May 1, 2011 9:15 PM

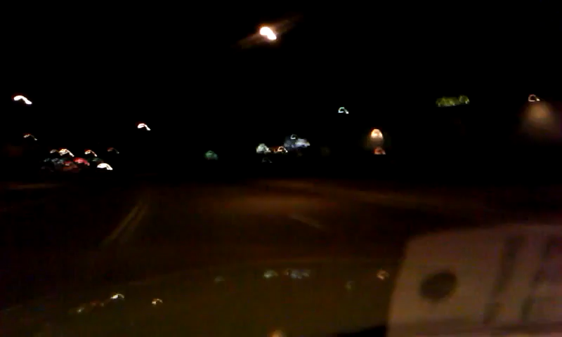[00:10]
didn't have tickets to the concert so they didn't want to go over there that doesn't make any sense anyway I don't know if you can see it but all the lights everything that's Westgate told you lights up like a Christmas tree we're heading over there right now that's where the action is tonight but anyway yeah see all the lights and stuff over there that's it that would be Westgate